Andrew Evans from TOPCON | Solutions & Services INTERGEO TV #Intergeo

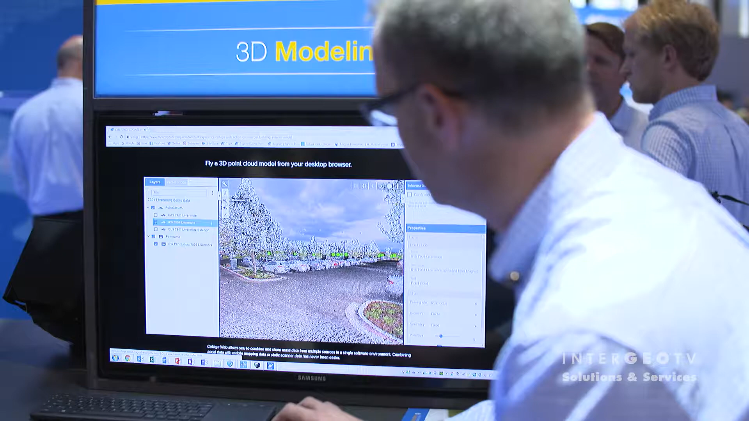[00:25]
These sensors collect masses of point cloud data and georeferenced images,
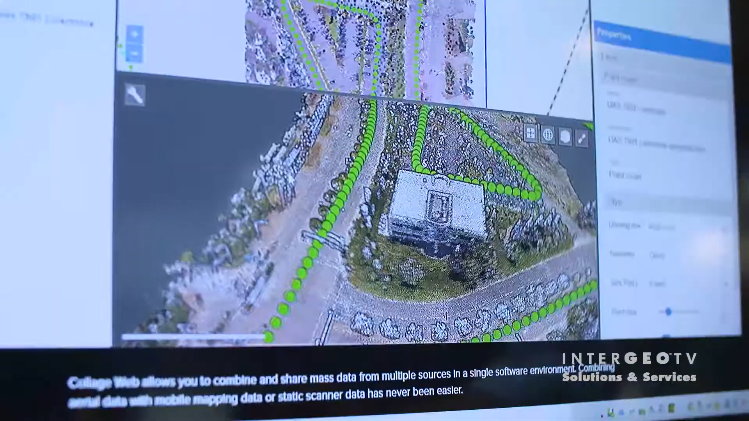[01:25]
view it in its georeference place in the real world, and see that data in 3D.